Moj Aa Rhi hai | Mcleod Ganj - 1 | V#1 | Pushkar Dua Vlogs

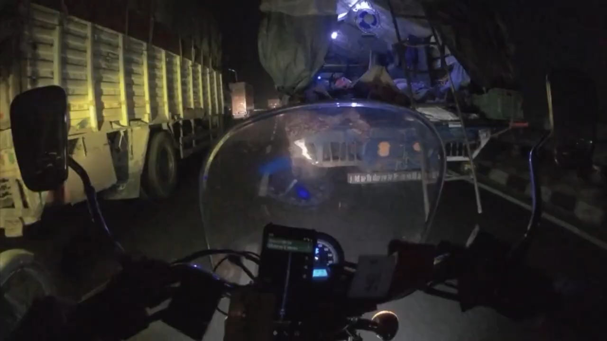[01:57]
ये देखिए पूरा समूह सो रहा है बैठ के, लगता है किसान आंदोलन से आए हैं।
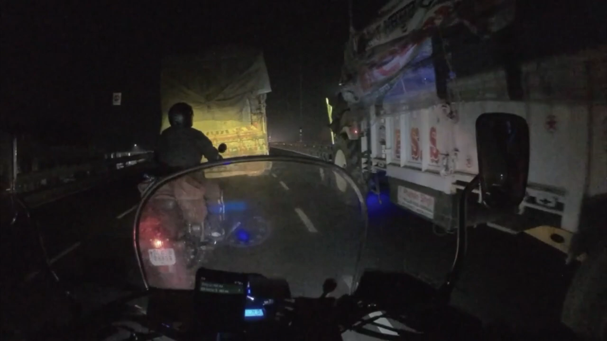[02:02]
अरे बिल्कुल किसान आंदोलन से आए हैं, क्या बात है।